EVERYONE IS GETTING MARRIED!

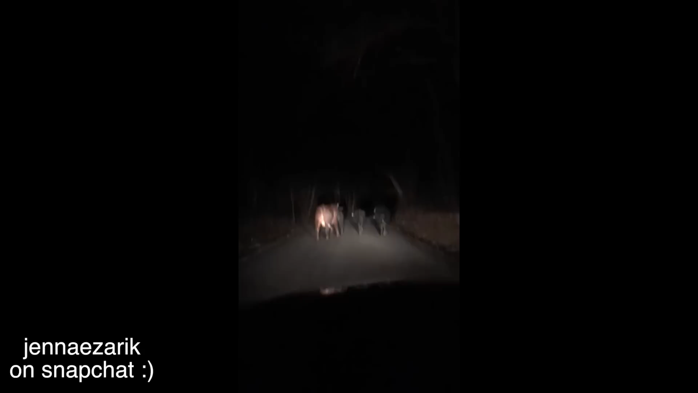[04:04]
Okay, listen, these cows must be out for like a late night something, but I literally just came upon 4 cows in the middle of the street. Oh, you guys want to ride home from the bar? Y'all late nighting it too?